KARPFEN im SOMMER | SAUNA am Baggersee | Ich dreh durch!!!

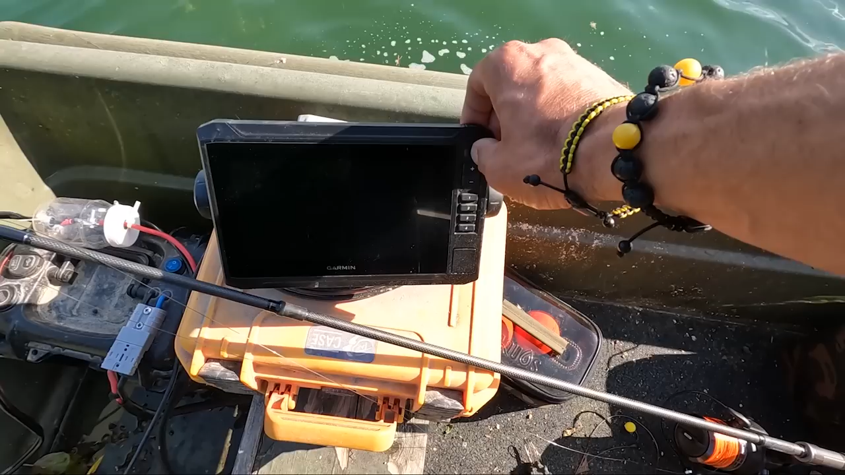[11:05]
So, wir brauchen jetzt auf jeden Fall das Echelot, denn sonst sind wir blind. Aber mit dem Blei können wir auf jeden Fall ein Bild tasten.
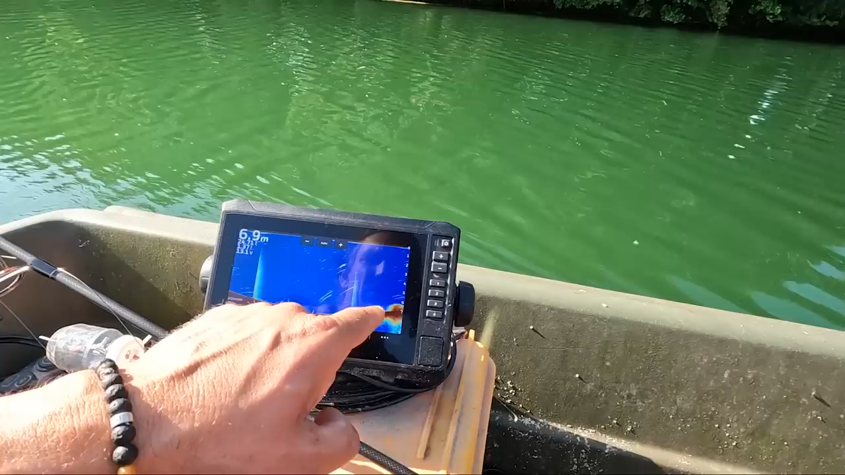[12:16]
On screen: depth 6.9 m
Deswegen wollte ich ja auch mit euch unter Wasser gehen. Überall so leichte Krautberge. Hier wird der Untergrund wieder sauberer. Hier sieht man nichts mehr. Das ist jetzt hier die Verwirbelung von meinem E-Motor. Und hier irgendwo in die Ecke werden wir uns reindrücken. Hier kommt noch ein Krautfeld rein, hier wird es jetzt wieder sauber.
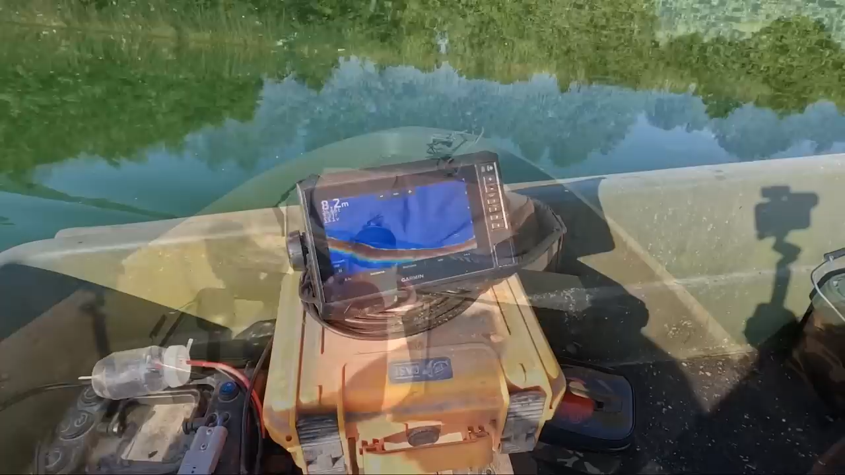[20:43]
Bis zur Krautkante hin ist der See sehr, sehr tief. Fällt richtig tief ab. Hier seht ihr jetzt, wie die Kante ansteigt. Und in diesem Bereich hier suchen wir uns wieder eine krautfreie Stelle. Ich merke mir dann immer so ein paar Bäume am Hintergrund.
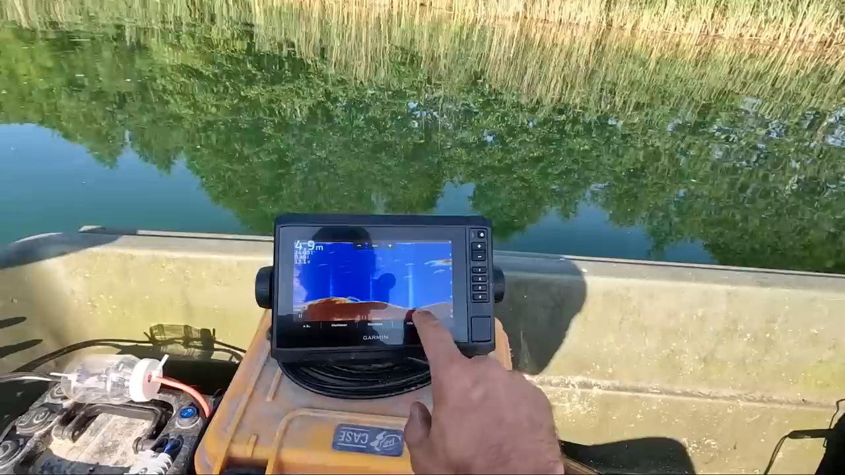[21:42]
Hier geht immer schön die Kante hoch. Hier oben seht ihr überall Fisch. Gehen wir mal auf Tast-Tour. Ich fahre noch ein bisschen näher ran an den Krautgürtel.
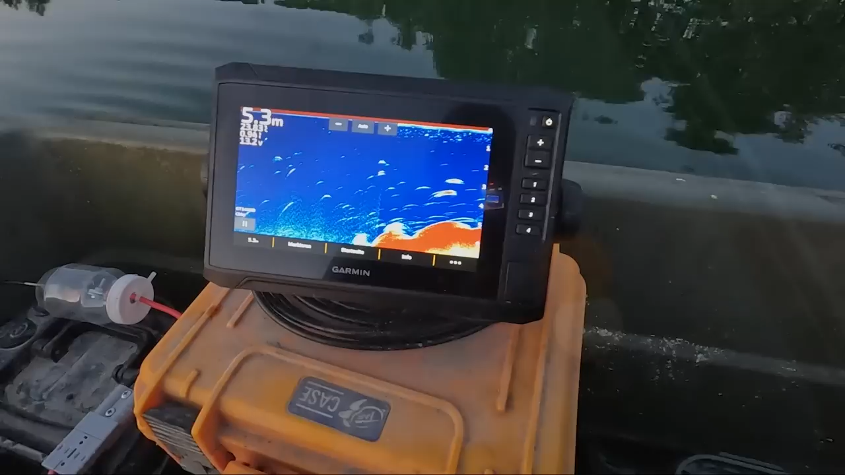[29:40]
On screen: depth 5.3 m
So, hier geht es wieder hoch auf die Kante. Genau in den Krautgürtel. Nicht gut raus pendeln.
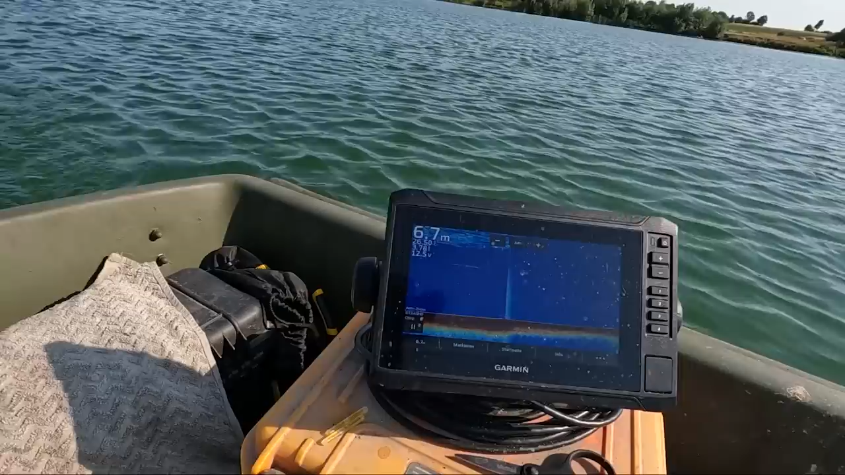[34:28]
On screen: depth 6.7 m
Fast 27 Grad Wassertemperatur. Hier an der Oberfläche. Brutal. Hätte ich als Fisch wahrscheinlich auch keinen Bock. Das ist beeindruckend.
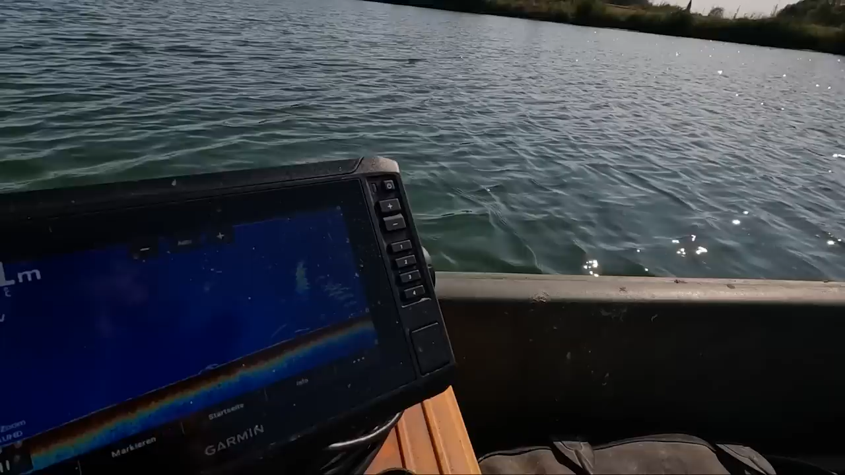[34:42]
Hier kommt jetzt ein bisschen Fisch ins Bild.
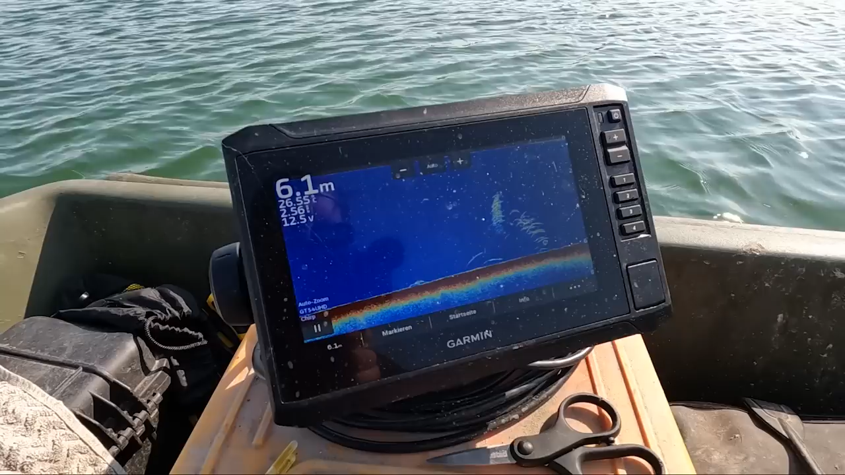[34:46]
On screen: depth 6.1 m
Rotaufenschwärme werden das sein. Wir werden die Kante noch ein bisschen weiter hochfahren. Hier vorne kommt so ein richtiger Flachwasserbereich hoch. Hier kommt der nächste Fischschwarm ins Bild.
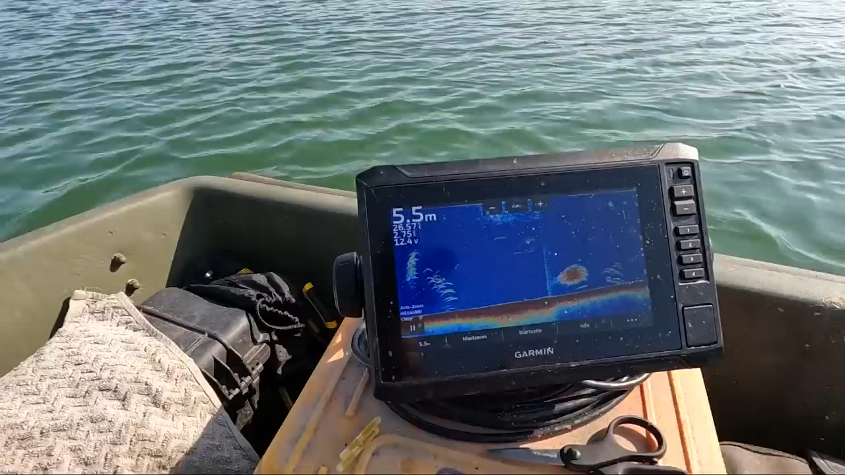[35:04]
On screen: depth 5.5 m
Ich werde mir dieses Mal auch einen Marker setzen, falls was an geht. Wir haben zwar kein großes Zeitfenster, aber dass ich den Spot dann wieder finde.
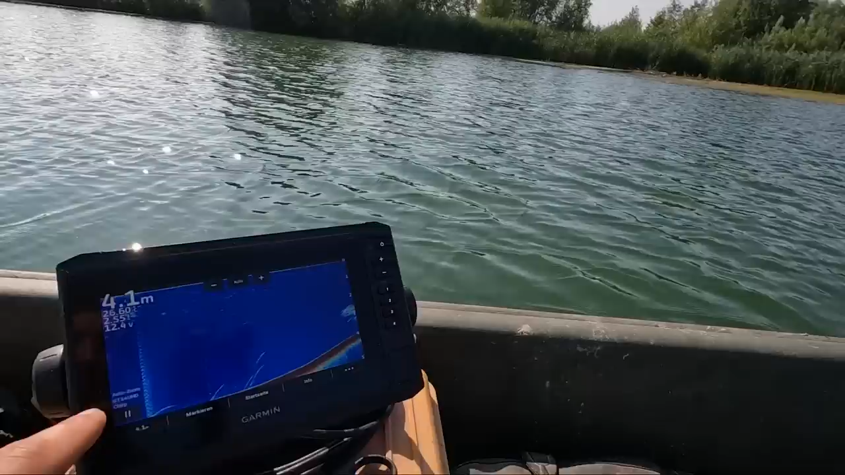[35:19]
On screen: depth 4.1 m
Hier läuft jetzt schön die Kante hoch. Und überall ist Fischaktivität. Kleine Fische sind auf jeden Fall am Start.
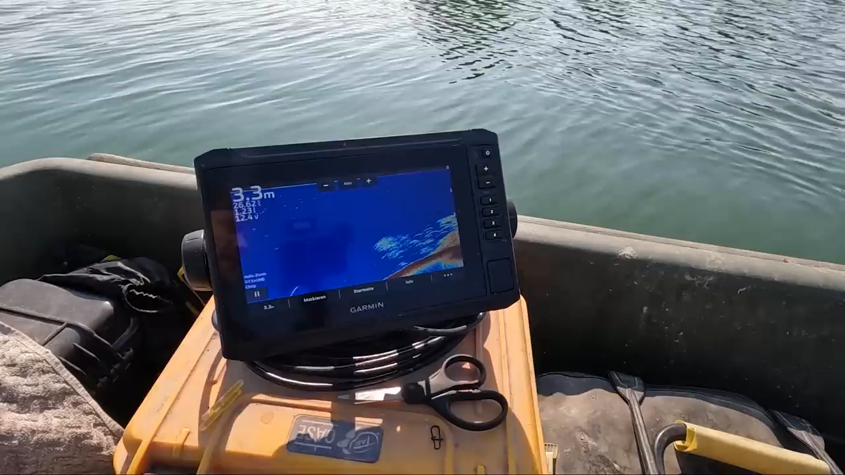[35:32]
On screen: depth 3.3 m
Und an diesem Abfall werden wir... Da drüben schmied glaube ich sogar ein Fisch rum. In den Seerosen. Wir fahren noch ein bisschen rein.